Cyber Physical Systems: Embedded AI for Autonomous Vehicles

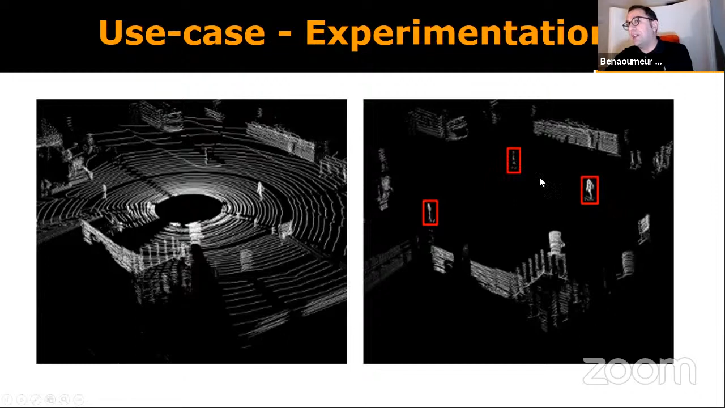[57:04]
This is before, this is after, and we can check how many pedestrian we have around our car.